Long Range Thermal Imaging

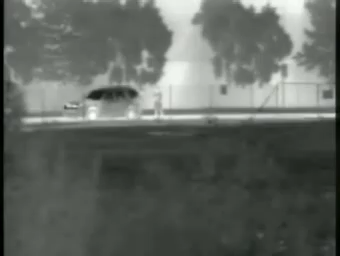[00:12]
Thermal imaging cameras produce a clear image in the darkest of nights, and need no light whatsoever to operate.
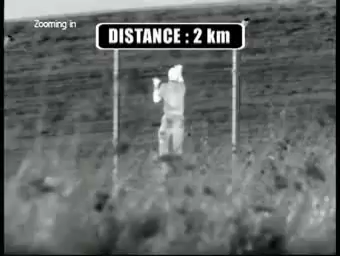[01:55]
The HRC multi-sensor can be connected to a radar system in a SLU-to-Q configuration.
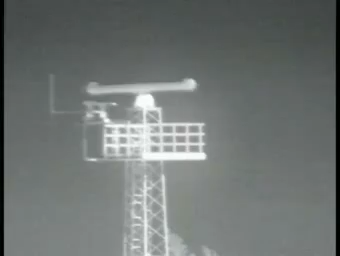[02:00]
If an object is detected by the radar, the camera will automatically turn in the right direction
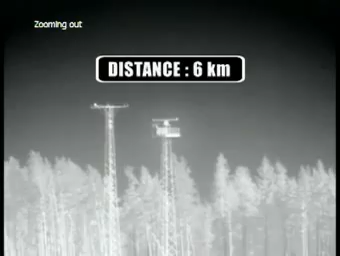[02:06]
and give you a visual image of the blip on your radar screen. The precision,
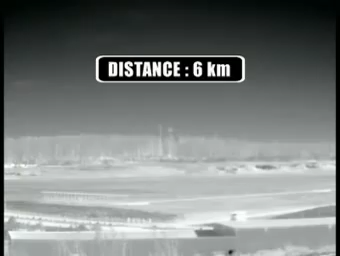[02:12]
fast pan tilt system also allows for easy tracking and following of fast-moving objects.
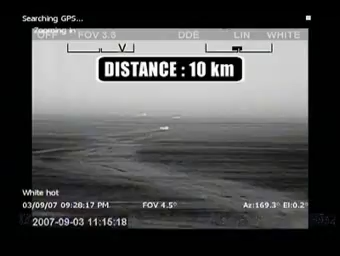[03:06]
The HRC and HRC multi-sensor are available with different lens options.
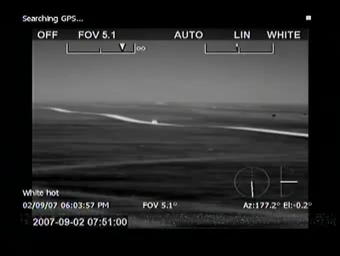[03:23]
It zooms between a 9.4 and 0.75 degree field of view.
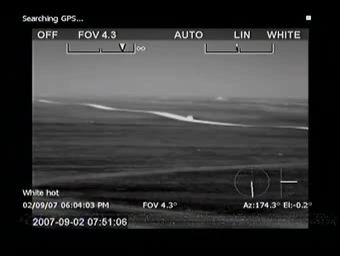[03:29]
With the HRC 40x4090, man-sized targets can be detected up to a distance of approximately 13 kilometers. The HRC 59x735
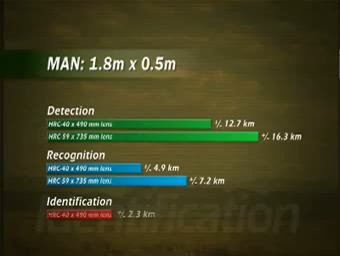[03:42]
detects man-sized targets at a distance of more than 16 kilometers.
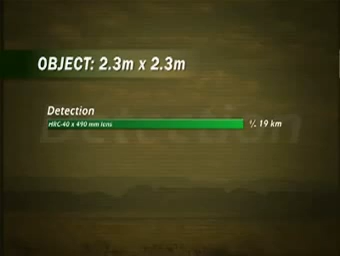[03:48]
Objects the size of a small car can be detected more than 20 kilometers away with the HRC 59x735.
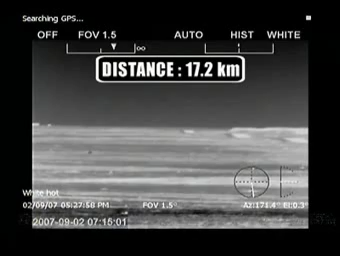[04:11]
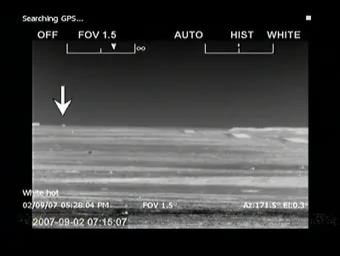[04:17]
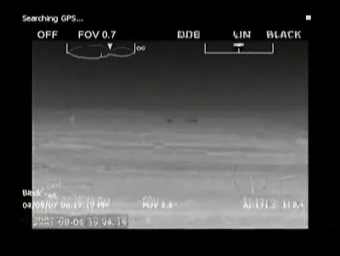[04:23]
At shorter distances, objects can be easily recognized,
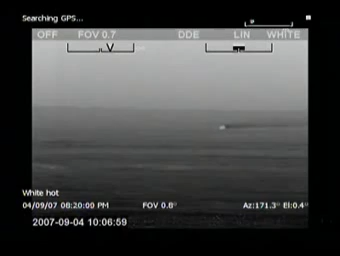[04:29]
which means making the distinction between a person, a car, a truck or any other object.
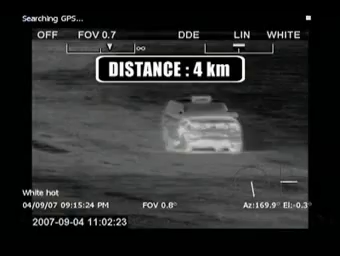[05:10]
you can identify a target the size of a human object at no less than 4 kilometers. Identifying a 2.3x2.3 meter object can be done at approximately 9 kilometers away.